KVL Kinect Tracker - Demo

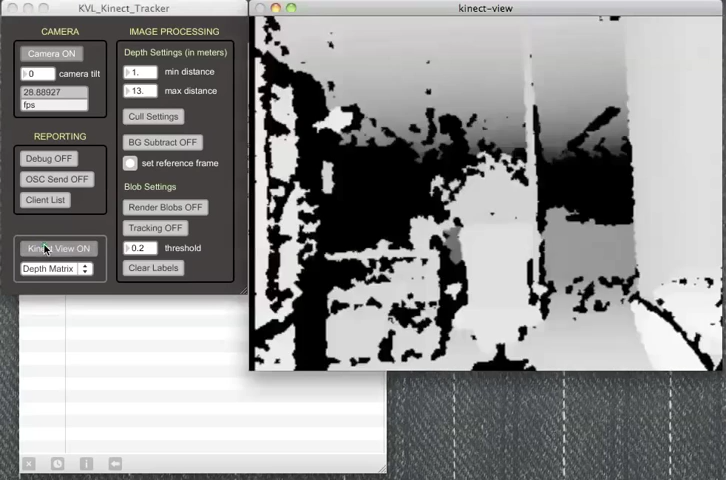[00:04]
KVL Connect Tracker lets you view the depth matrix of the connect or the RGB matrix of the connect and you can, as you see here,
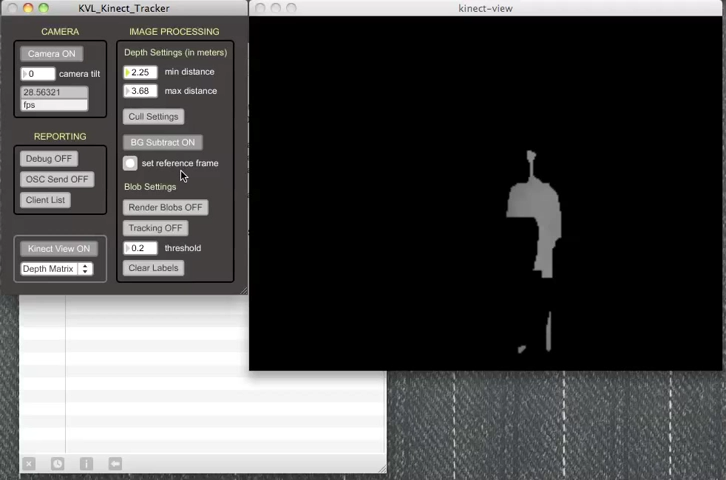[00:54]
it allows you to remove 3D objects from the scene. I'm actually sitting on a chair that's removed from the scene right now.
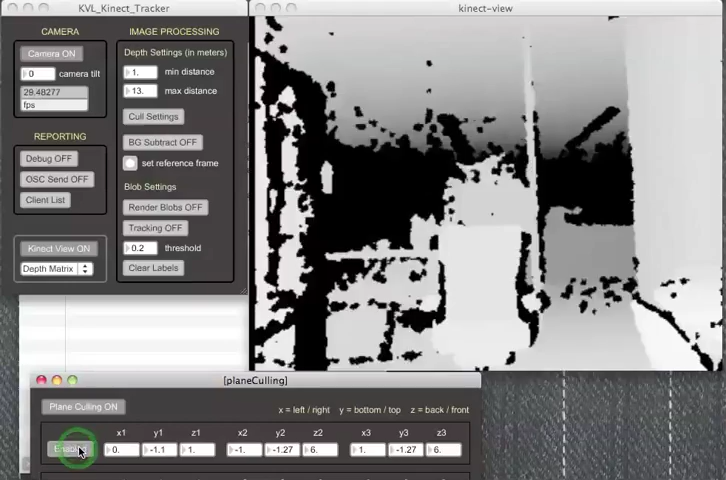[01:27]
You can see as I turn that on and off it gets rid of the depth values at the floor level and now the right wall is removed
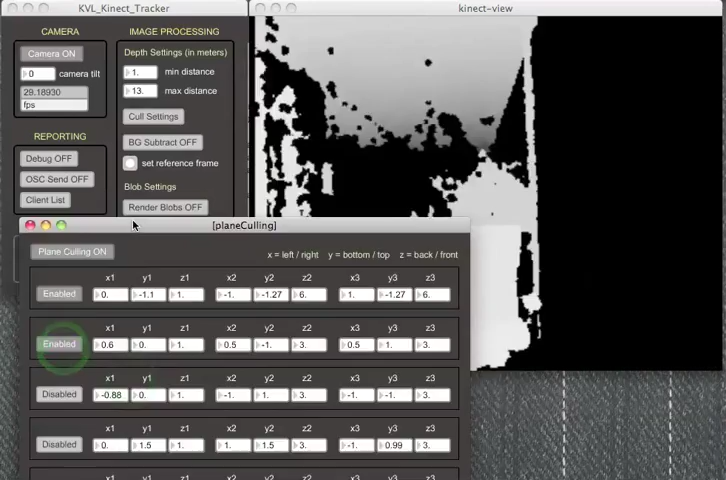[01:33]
or the right side of the matrix and then the left side and then I'll do the ceiling.
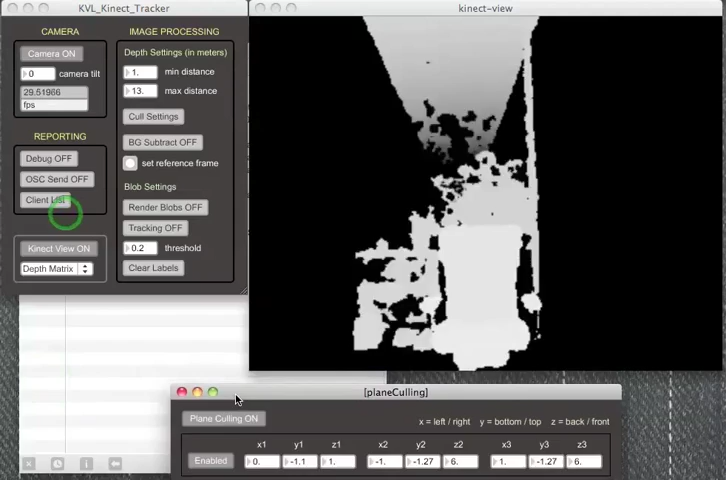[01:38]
So this allows you to and you can you can orient these planes in any way that you want.
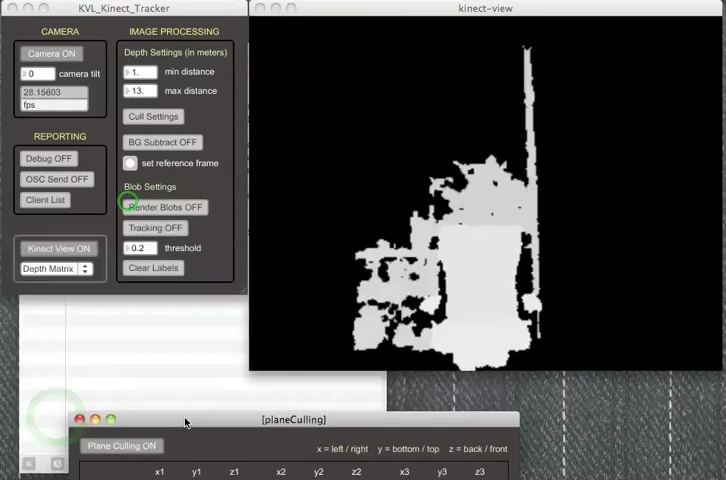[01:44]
Each plane is defined by three XYZ points and so now I've removed all of the walls except
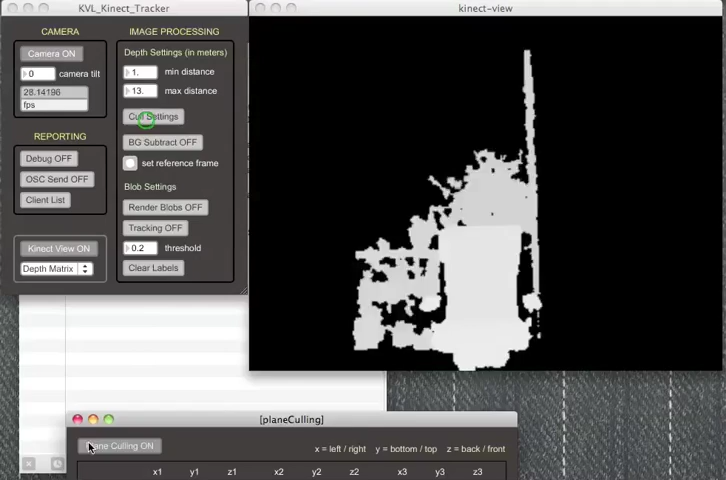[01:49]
for the back so I'm going to disable this change the max distance and then re-enable
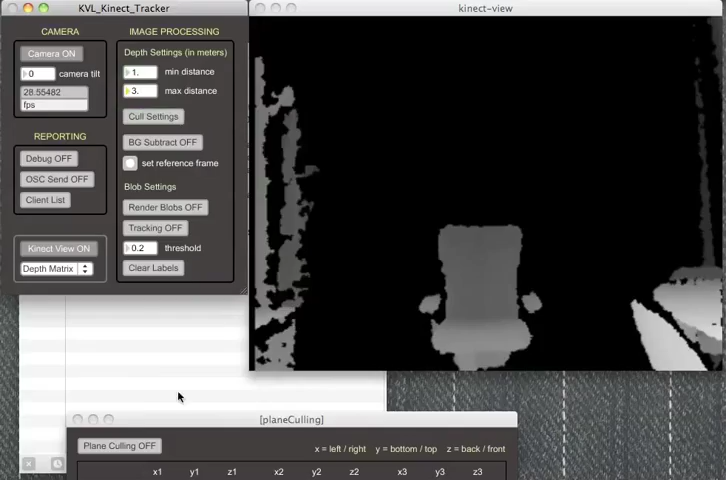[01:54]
it and I've carved out a custom area of 3D space in front of the camera ignoring
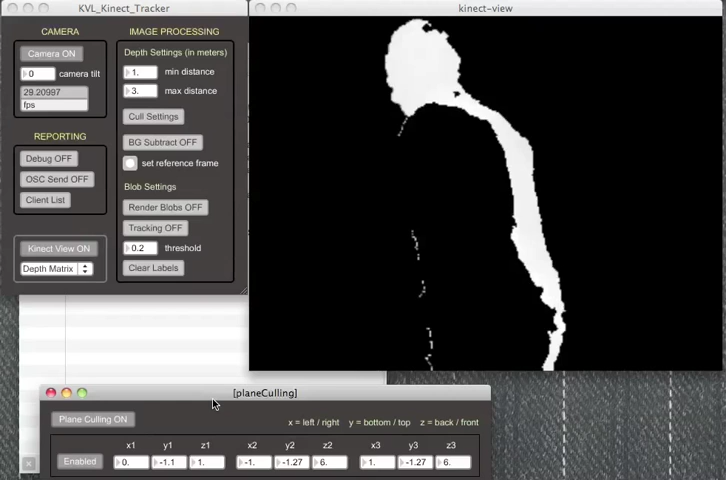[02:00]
all the sides
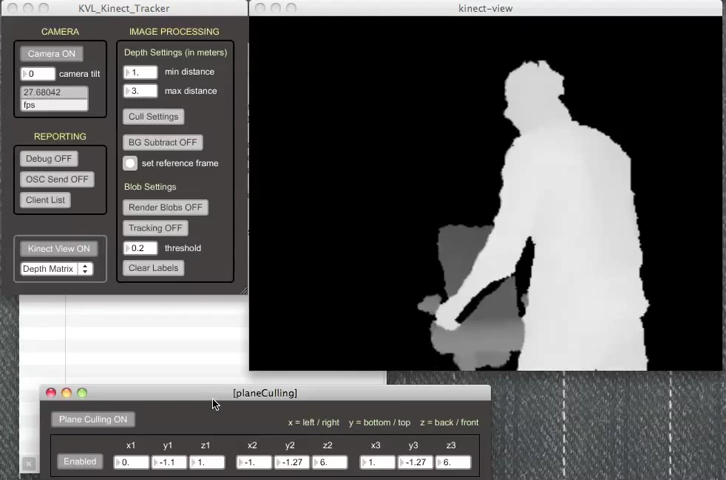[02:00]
and the back and the ceiling and I can in addition to this now I could use
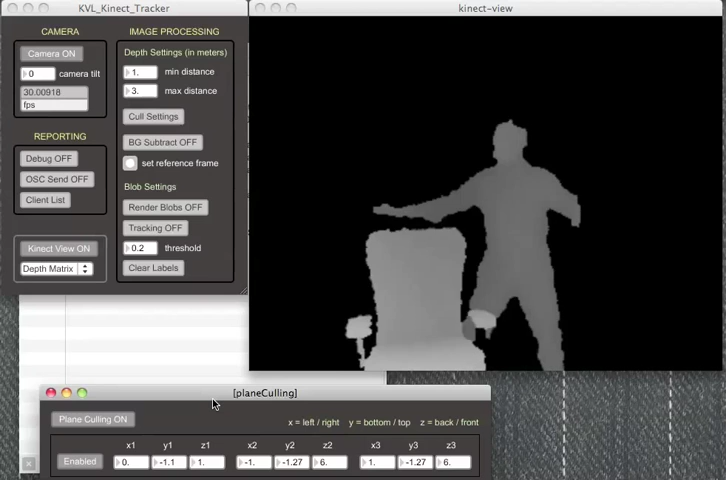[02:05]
background subtraction
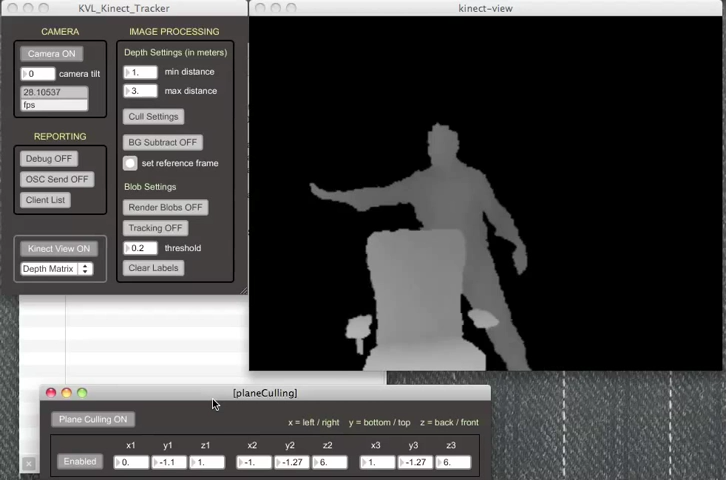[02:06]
if I had some objects I'm sticking up that I wanted to ignore.
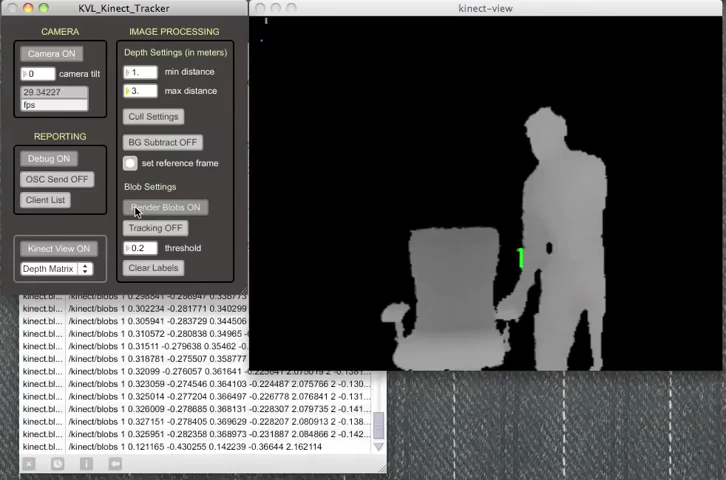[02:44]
By default the the tracker sorts blobs in
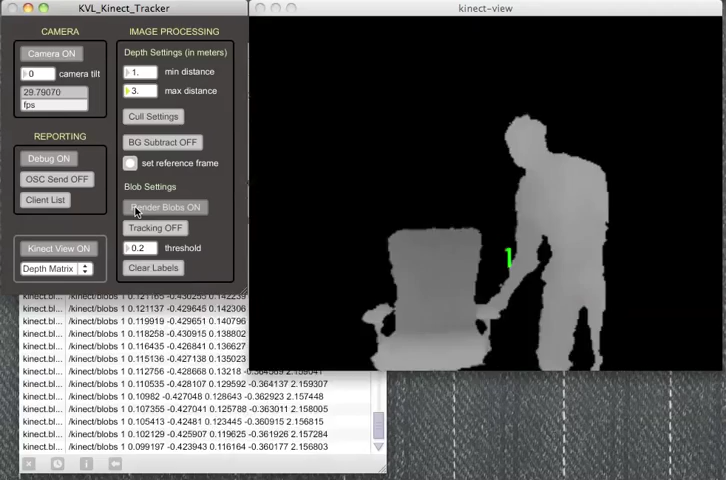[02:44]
from nearest to farthest from the camera so you can see that when I move behind
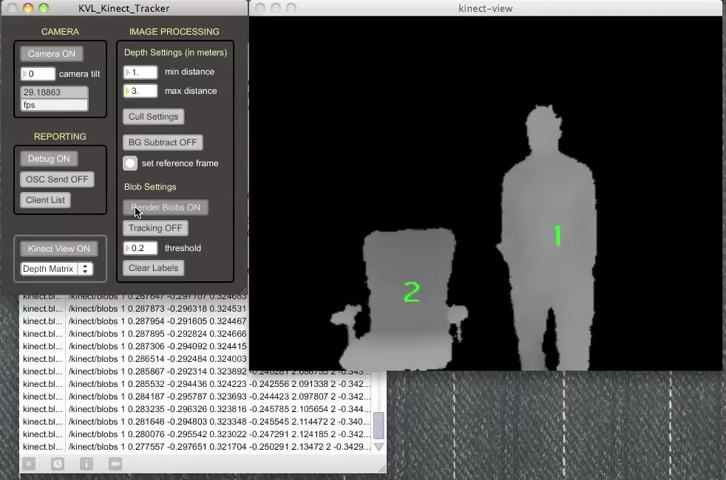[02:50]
the chair blob number one is the chair and so on so it does simple blob sorting based on depth.